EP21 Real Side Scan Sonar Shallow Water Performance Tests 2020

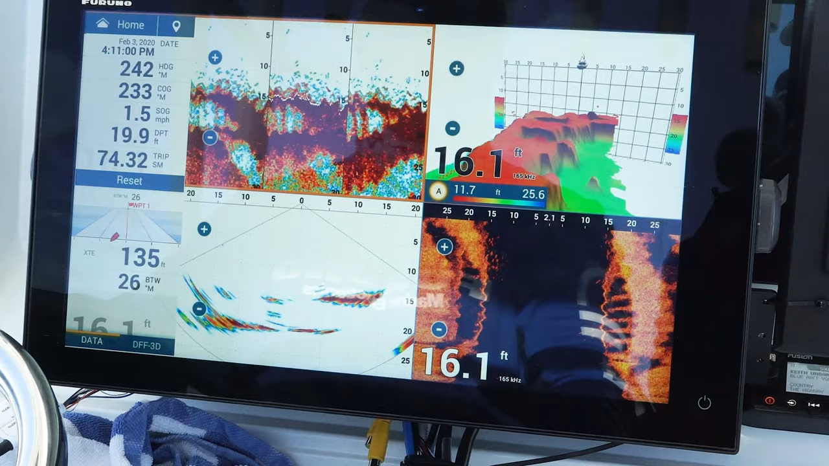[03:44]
And when you're serious about fishing, that's the kind of information you need. Right.
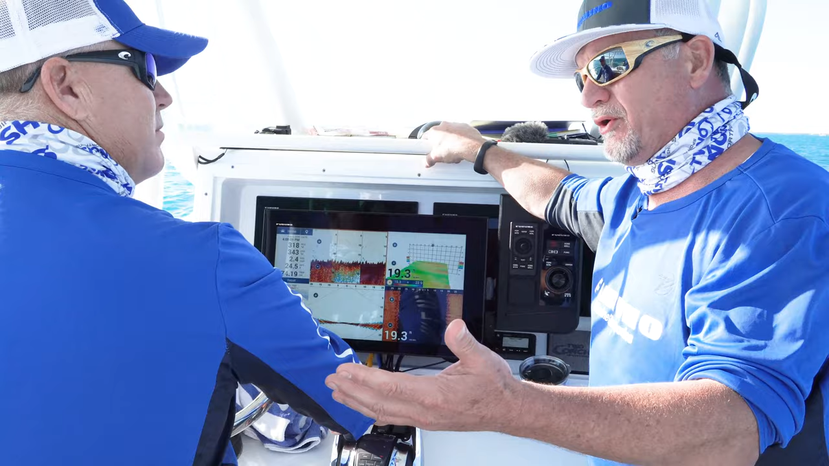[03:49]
You don't need to see a porthole or individual windows in a ship. You need to see fish.
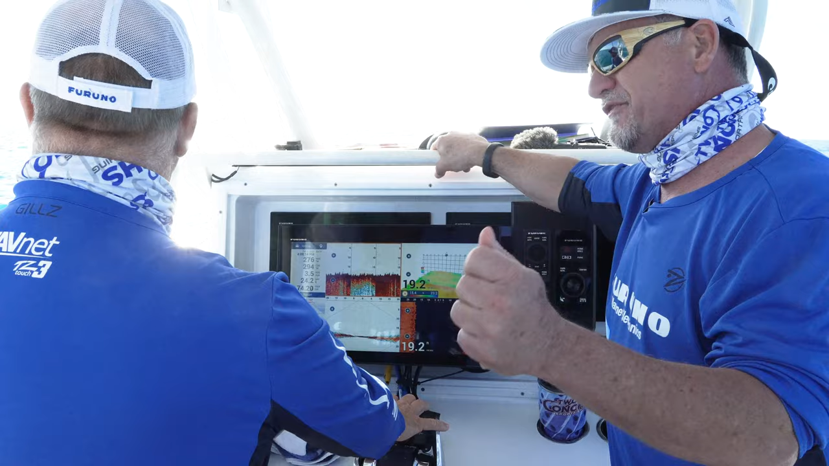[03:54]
You need to see bait. You need to see what you're going to catch. Little pops right there.
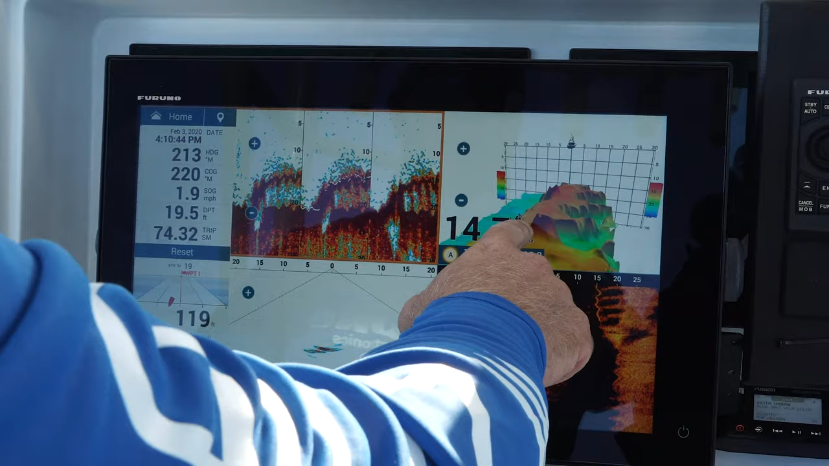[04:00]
The way this wreck is, these are the ribs all right here. That's huge. Yep. So that's definitely...
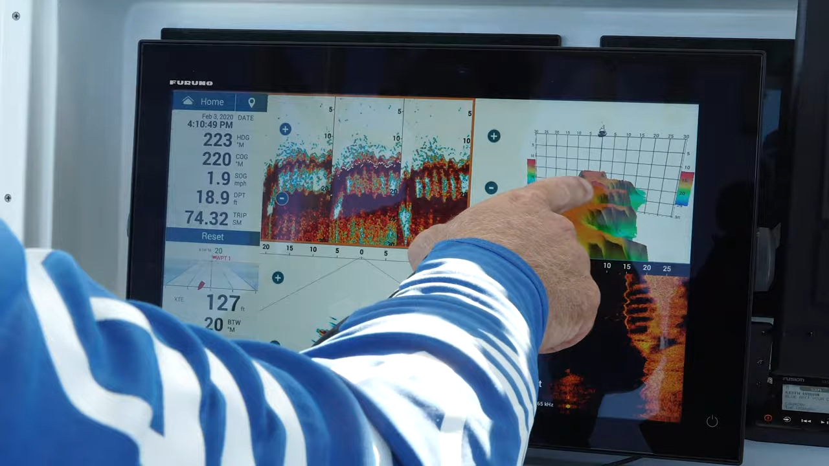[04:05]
On screen: depth 18.9 ft, speed 1.9 mph
I can totally see that that's exactly how it looks. Yep. That's how it lays out, too. Oh, yeah. We got a good shot of it here, too.
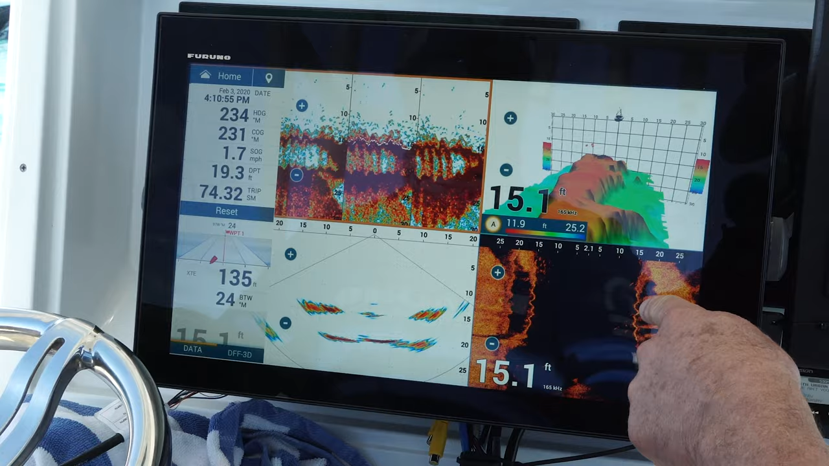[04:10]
And here goes it in. That makes sense, yeah. See? That totally makes sense. That's a great, great... I'm taking one more shot of it. Yep.
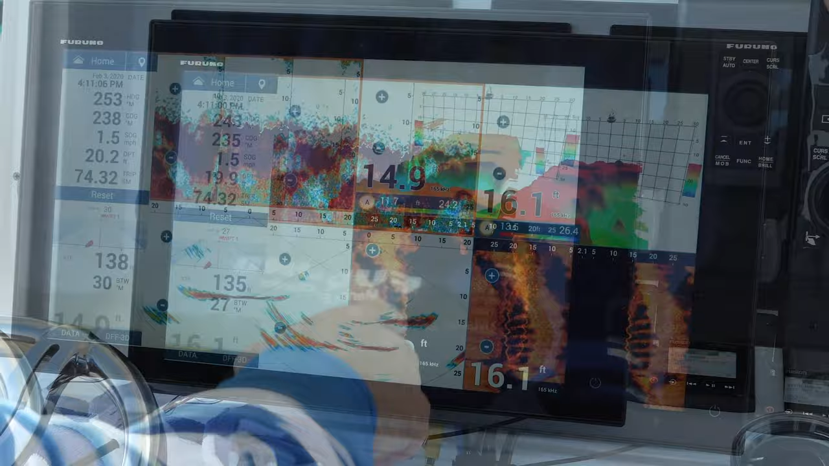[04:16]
Yep. There it is right there. Sitting right on top. Yeah, so even in 15 feet of water, the DFF 3D still gives us a pretty damn good presentation.
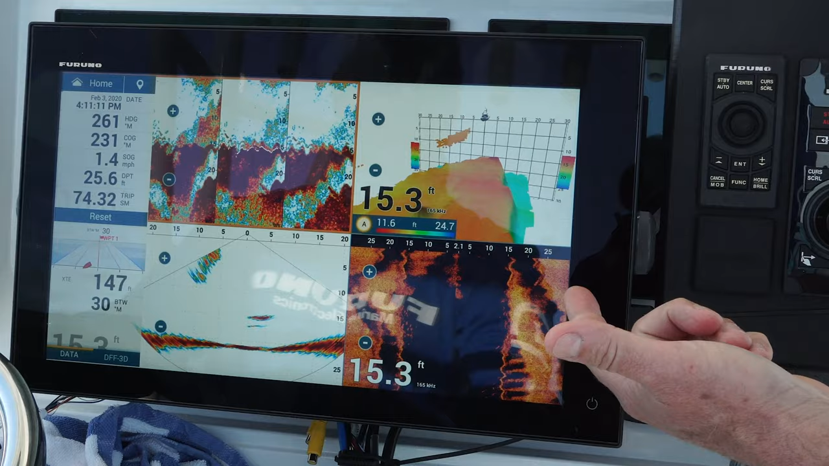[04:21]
Yeah. Amazing, actually. Yeah, and 15 feet is going to be on top. Really?
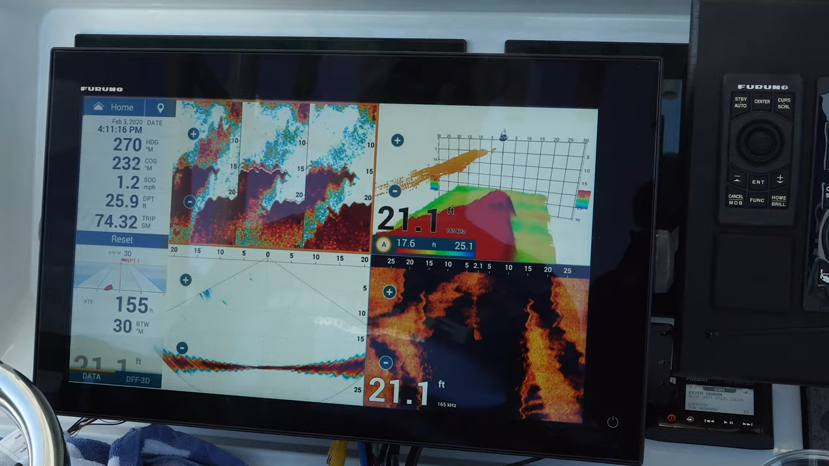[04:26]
Around it's going to be 20, so we're right on top. There's going to be a need and want for everything, you know.
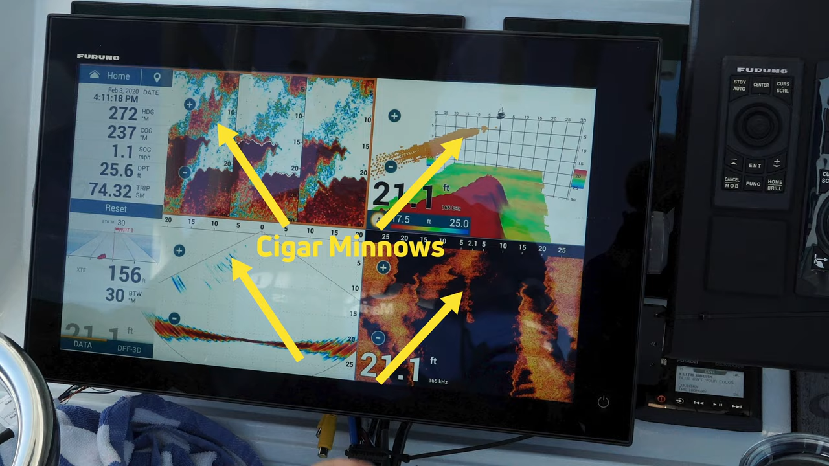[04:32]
This may relate to somebody better than what this would, but,
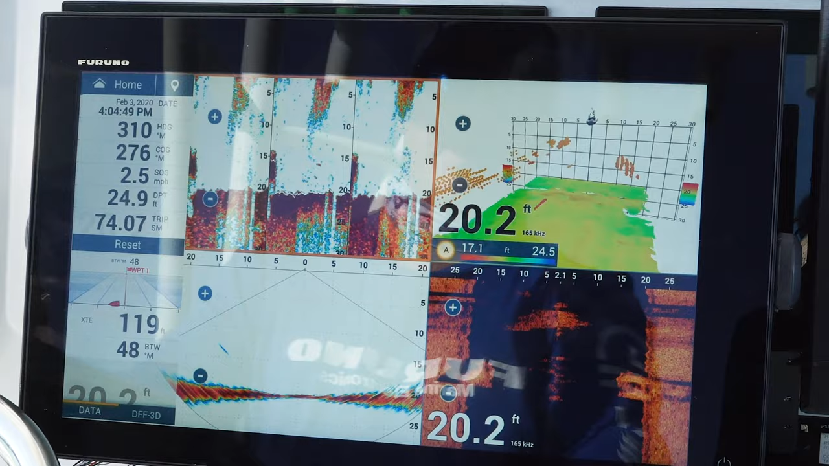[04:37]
you know, everybody's to each their own. Exactly.
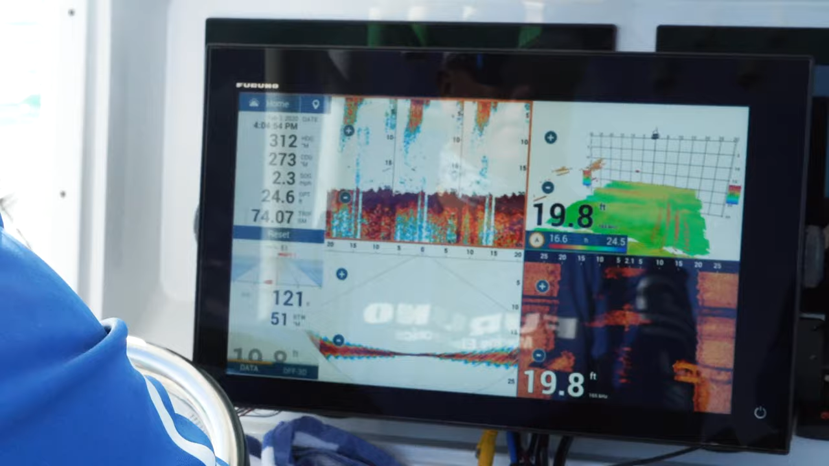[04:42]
But with the Fruno TZT3, you got it all. Yeah. You got four screens there to choose from, so you can do it.
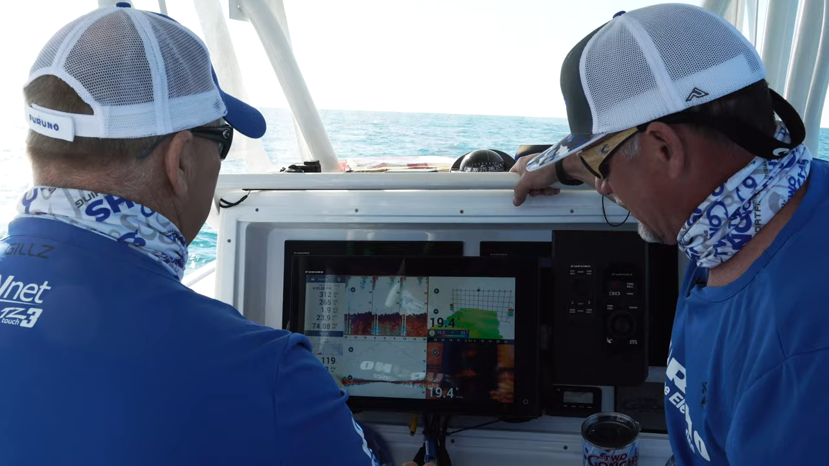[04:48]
You can swipe this over here to your left, make it nice and clean. Yep.